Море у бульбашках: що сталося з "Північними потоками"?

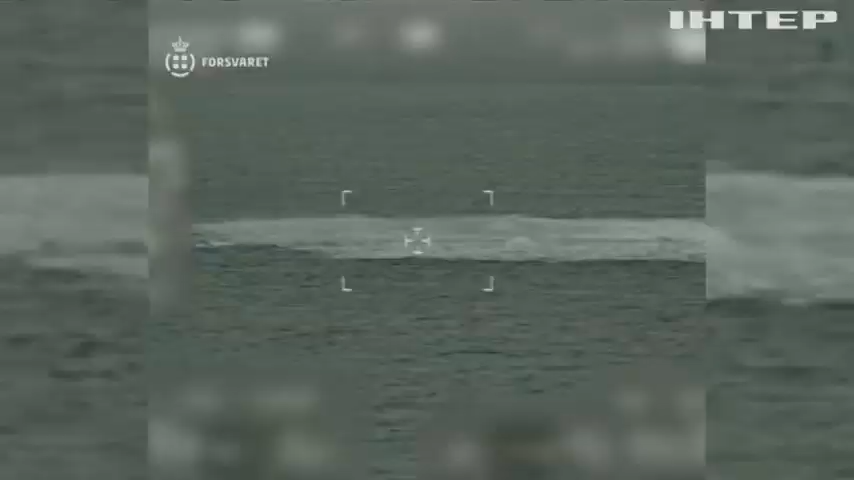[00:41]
Море у Бульбашках. Таке враження, що вода кипить.
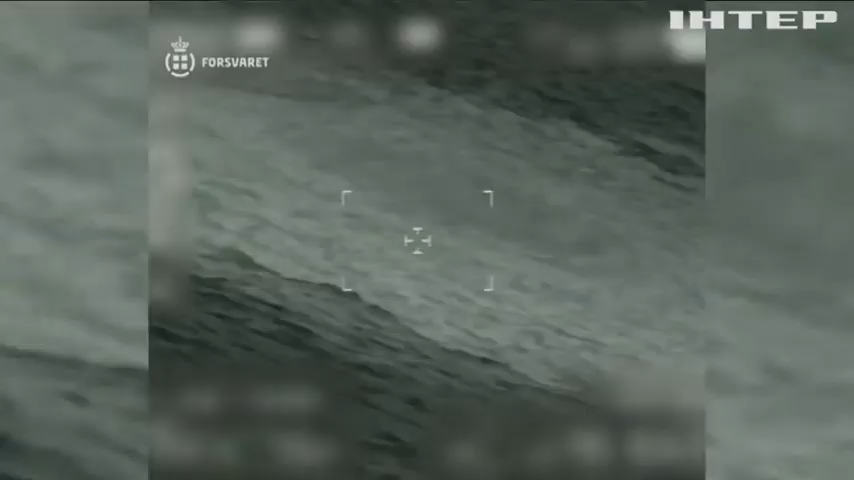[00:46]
Це перші кадри з місця аварії, зняті данськими та шведськими військовими.
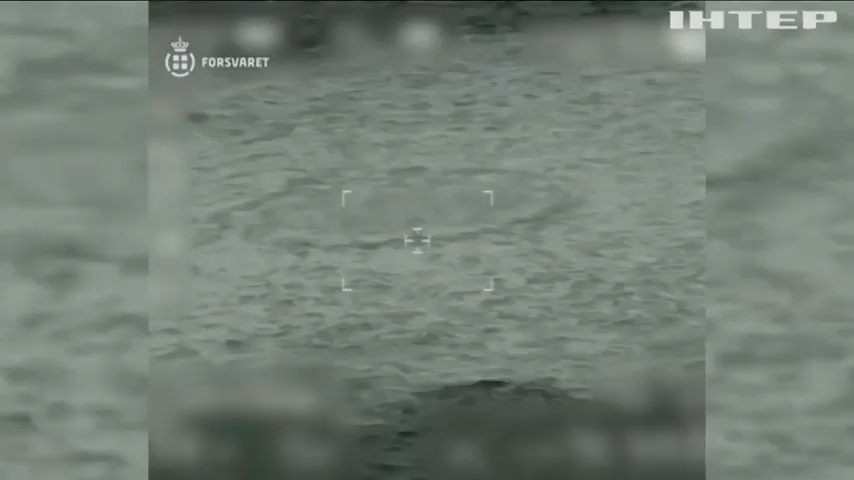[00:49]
На відео добре помітні збурення діаметром до кілометра.